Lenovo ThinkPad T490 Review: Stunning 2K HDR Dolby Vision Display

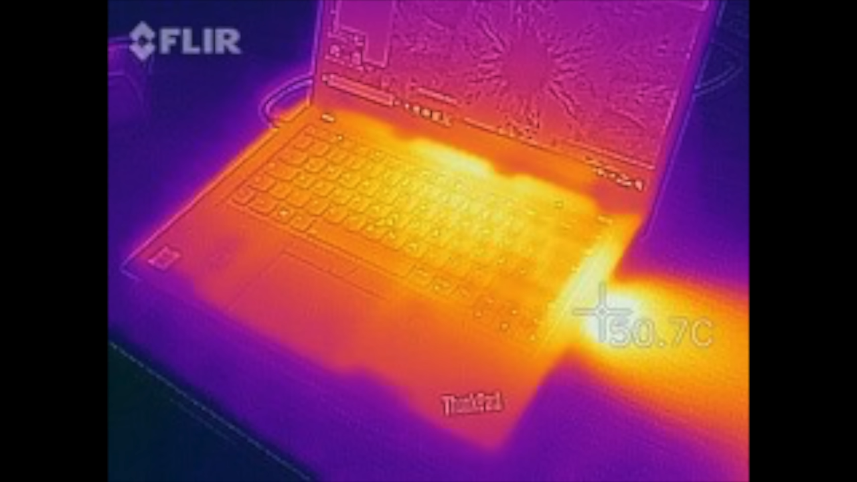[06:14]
Now when it comes to the thermals, when you're doing everyday tasks, it stayed relatively cool, didn't get overly hot.
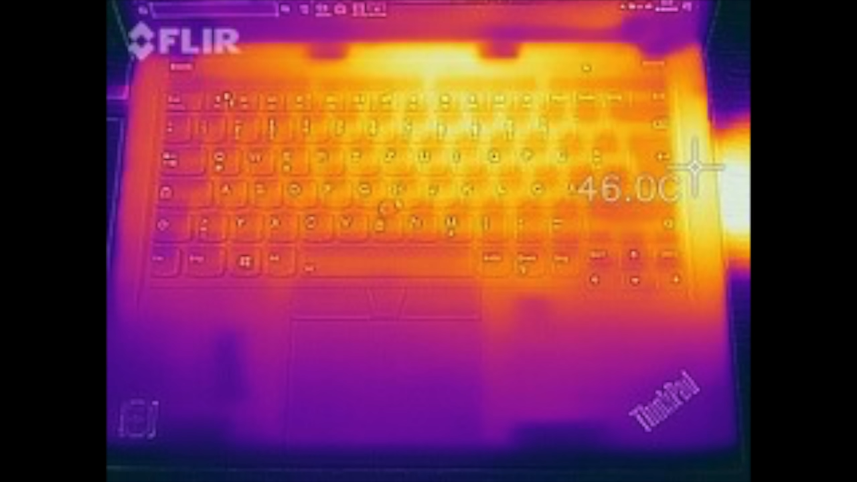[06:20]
On screen: spot 46.0°C
But when you did put it under heavy load, heavy stress, it did start to get warm.
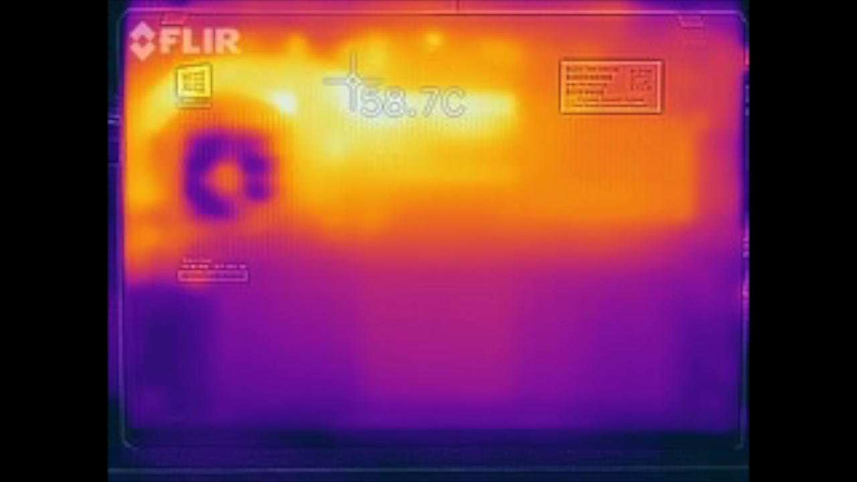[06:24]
And you will notice the fan will kick in, although it wasn't overly loud, wasn't annoying, and that was good.